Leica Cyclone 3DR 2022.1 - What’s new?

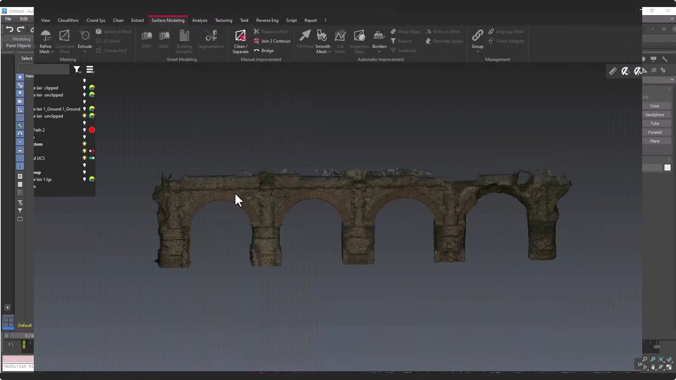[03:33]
Also, I'm taking the opportunity to remind you that we export in GLB format directly.
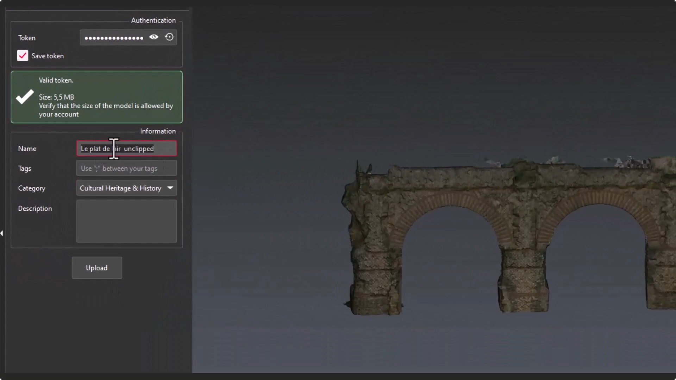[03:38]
to Sketchfab, which is really nice to share your data sets.
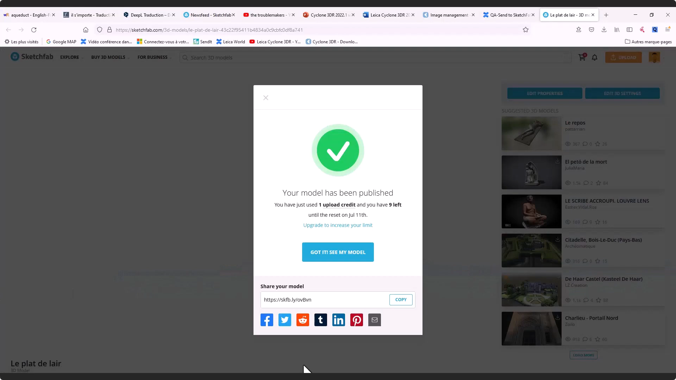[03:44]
Let's move forward in the digital reality experience of the new release of Cyclone 3DR with the command smart texture. You're going to see in my demonstration that smart texture.
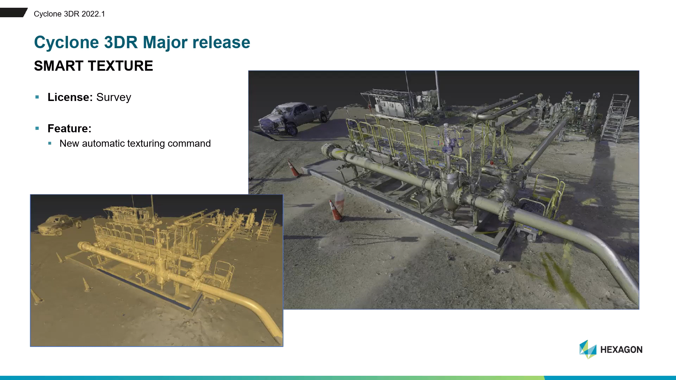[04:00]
can help you provide very nice texture mesh model from the product.
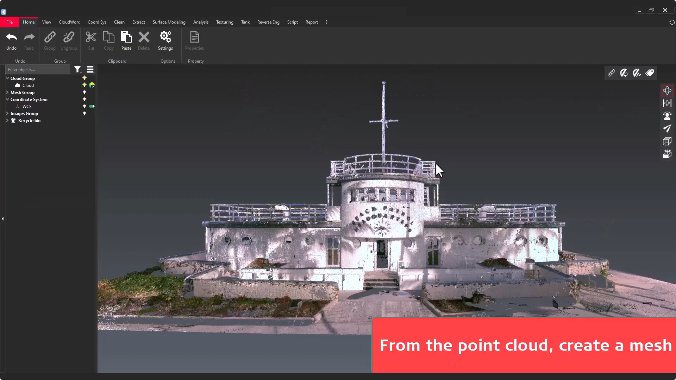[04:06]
Let's start the demonstration from a mesh that was created with a Scan2Mesh from the new BLK360 scanner.
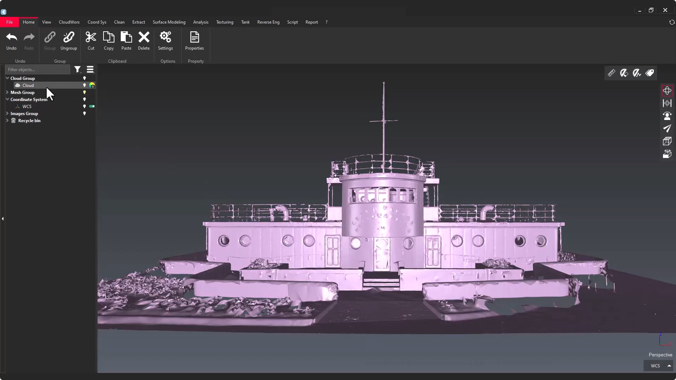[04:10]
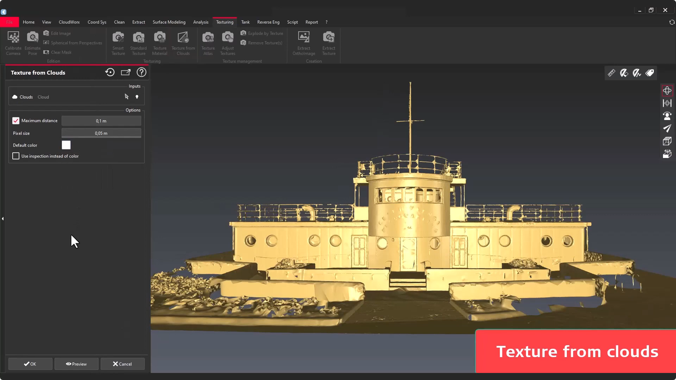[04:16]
And first, I'm going to apply the texture from point cloud colors feature and you can see that
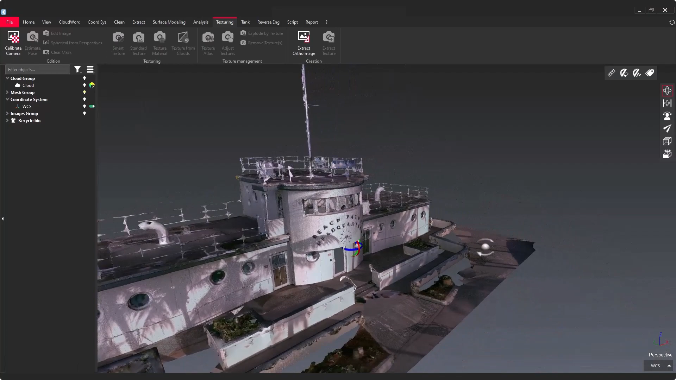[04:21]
immediately you get a very nice results directly from the point cloud colors. As a second step, I would like to show you the existing feature, standard texture.
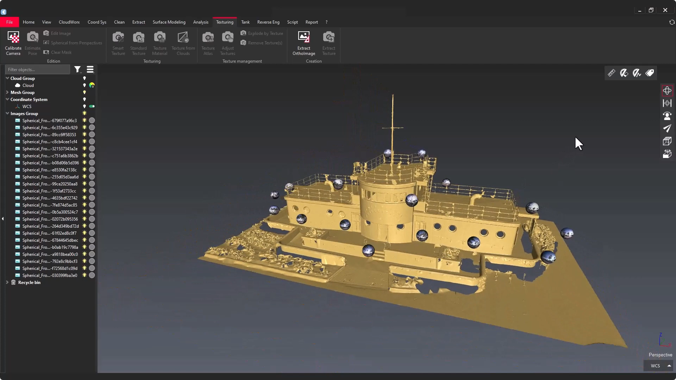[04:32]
And here I'm going to apply the textures from the spherical images of the setup positions.
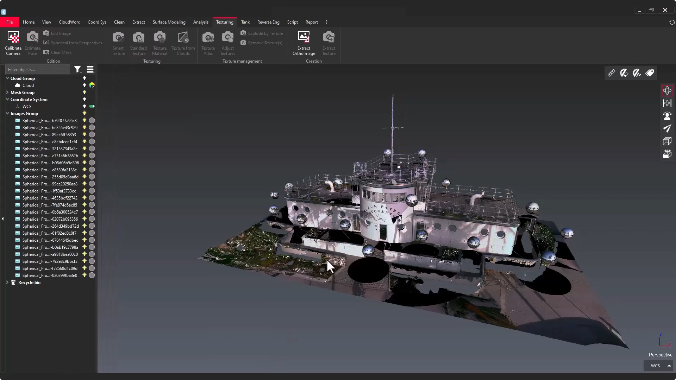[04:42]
And you can see that the texture on this mesh is not perfect.
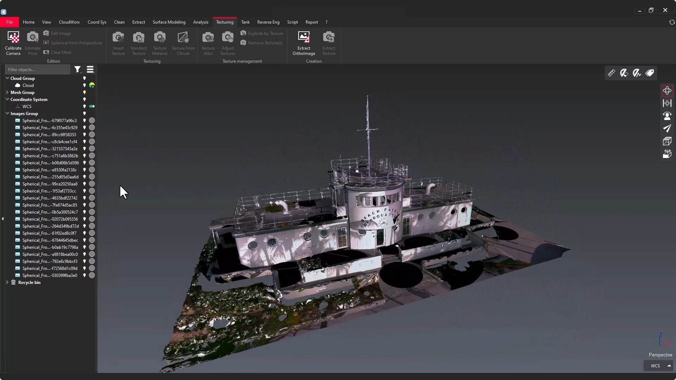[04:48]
And it was, I mean, something that we had in mind in the existing feature.
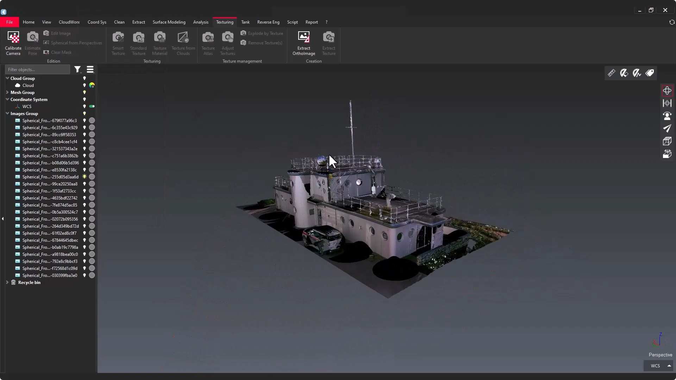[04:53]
And for example, the black holes meaning for the setup fit are inconvenient. And let's have a look at an image preview.
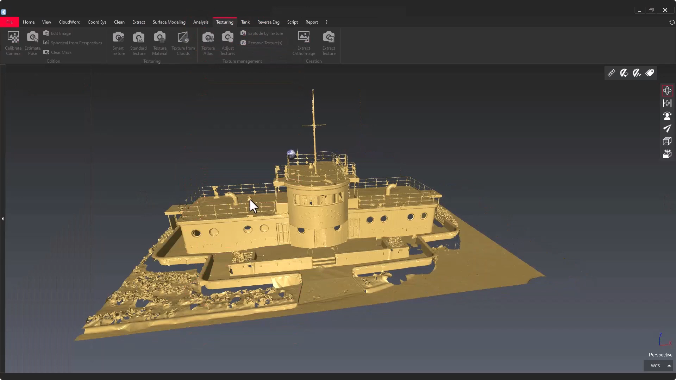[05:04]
And now we have this capacity to apply a filter and to remove the black part of the images.
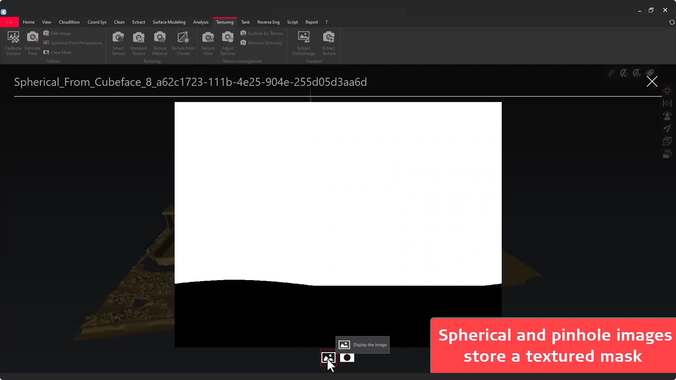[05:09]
And you're going to visualize the very nice texture from the new smart texture tool. And also this new algorithm provides
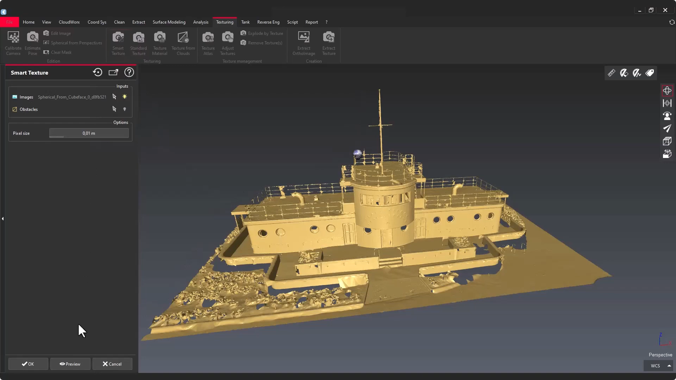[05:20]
lots of intelligence and deliver a very beautiful textured model at the end.
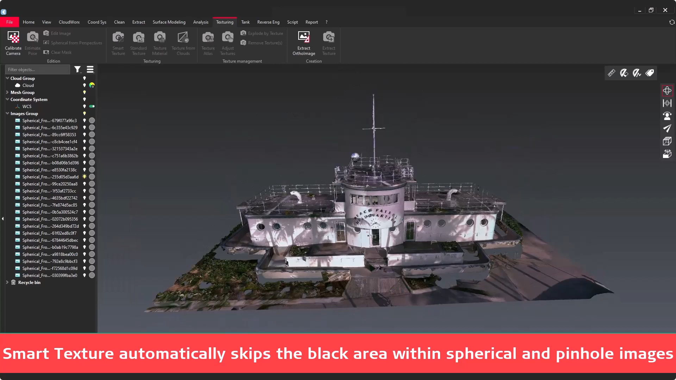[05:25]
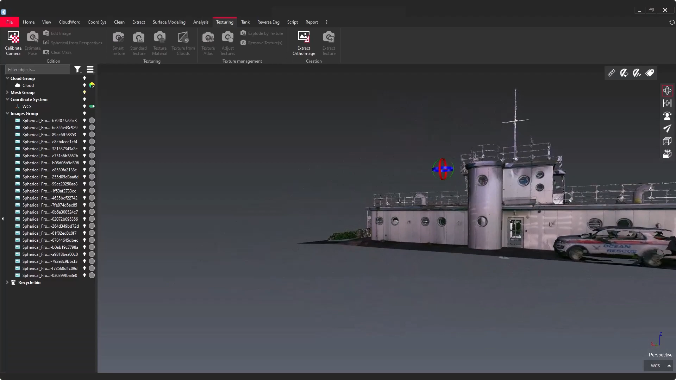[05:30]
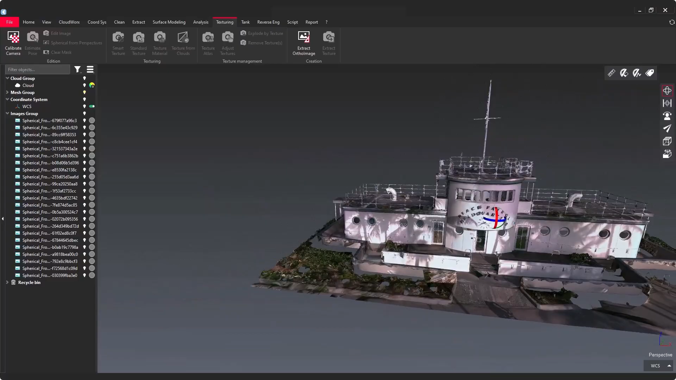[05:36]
To conclude the digital reality experience within the new Cyclone 3DR products, I would like to introduce you three features. The Dolaos representation mode that will help you visualize realistic mesh model in Cyclone 3DR. You will benefit also from a major improvement for transparent mesh model. And finally CaptureView, a basic command, but that will really help you create high resolution images.
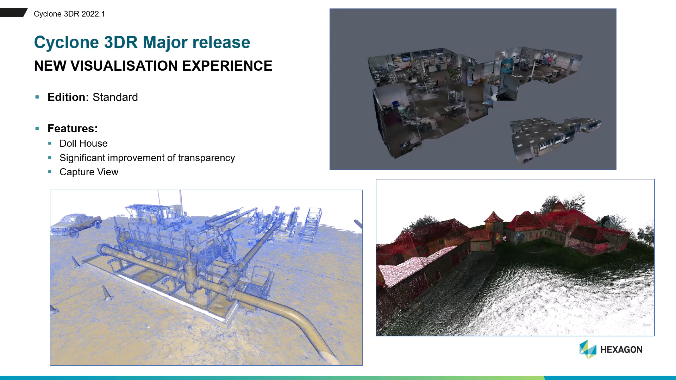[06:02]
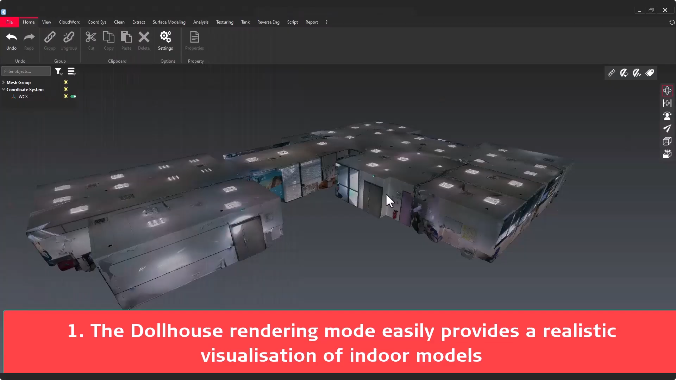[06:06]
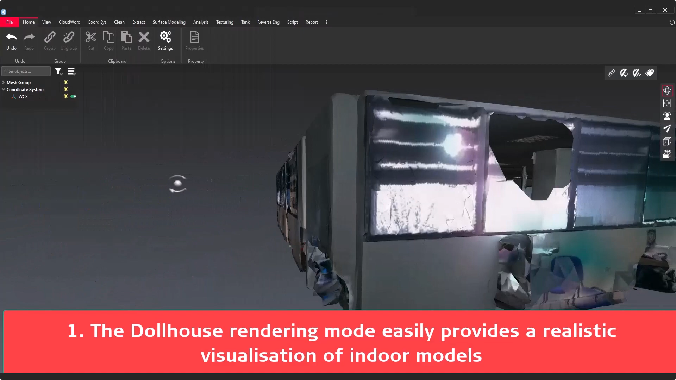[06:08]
I'm starting with the new Dolaos representation mode that is really perfect to visualize a mesh for an indoor application.
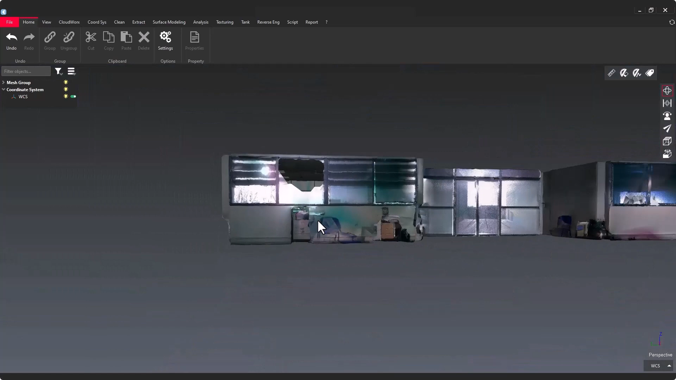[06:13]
And this feature is really easy to use with a
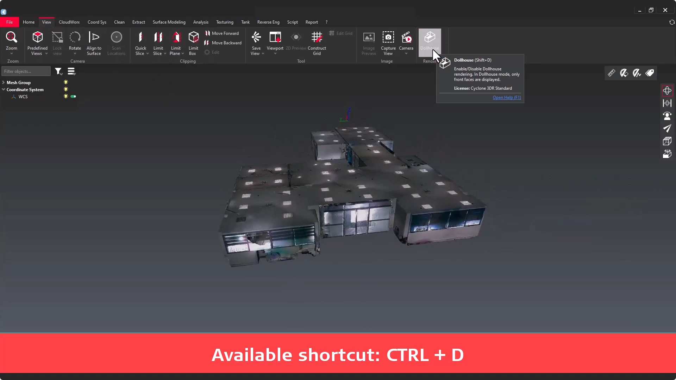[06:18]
one click command in the view menu or with a shortcut.
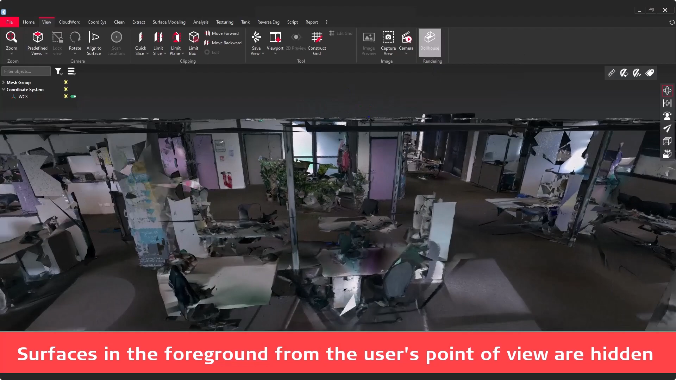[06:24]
And you don't have to use a clipping object to visualize inside the mesh model.
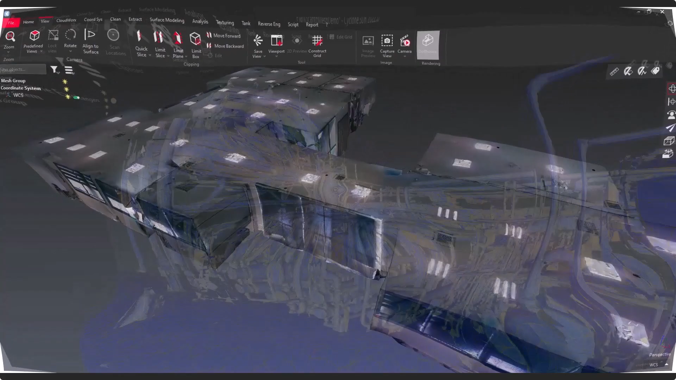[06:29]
Now let's see the new transparency management of models in Cyclone 3DR.
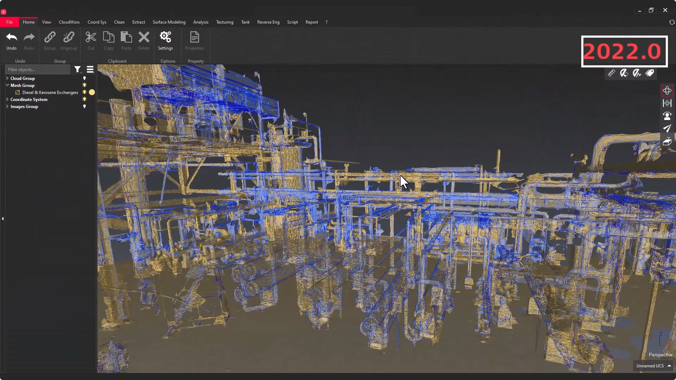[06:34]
So you can see the current release version and the new
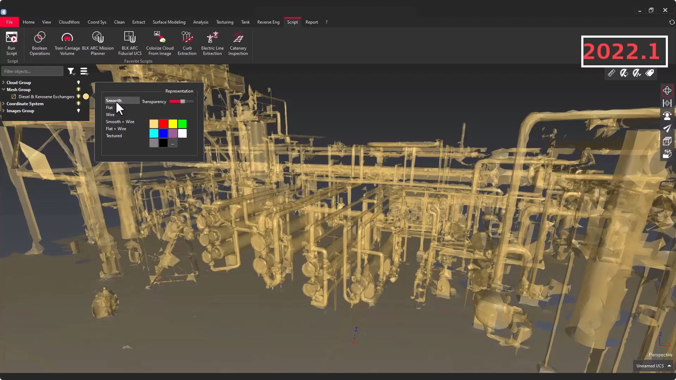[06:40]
release 2022.1 that
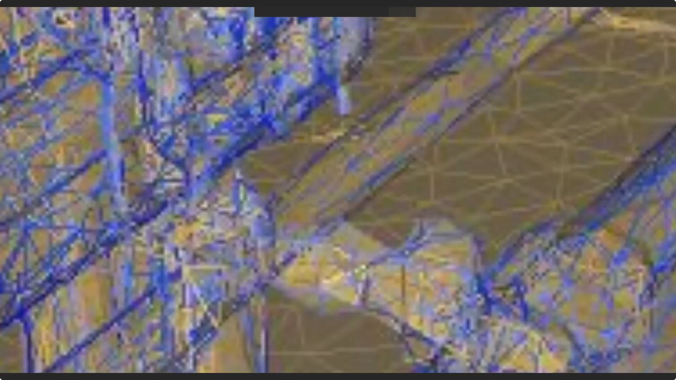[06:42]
provides a very nice experience
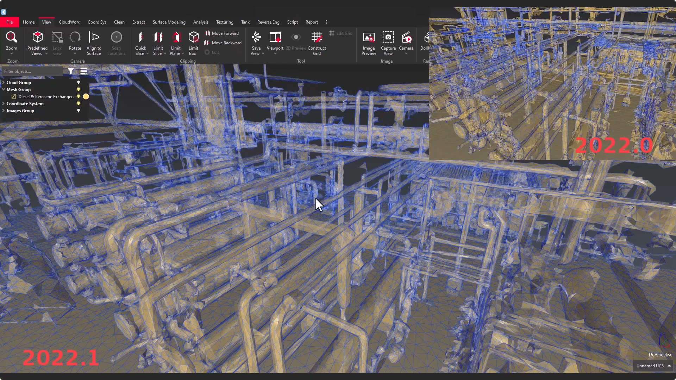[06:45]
to visualize your models within the product.
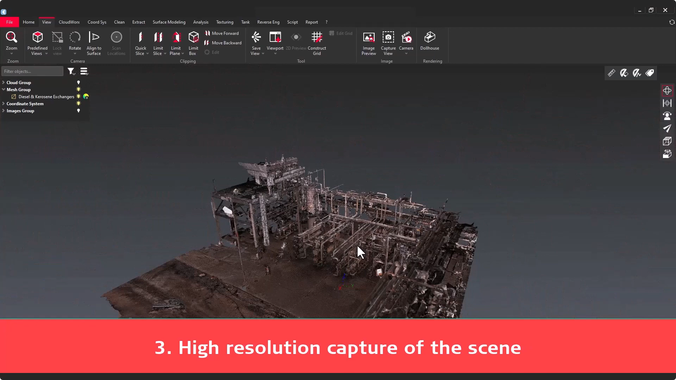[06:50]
And finally, I would like to introduce CaptureView.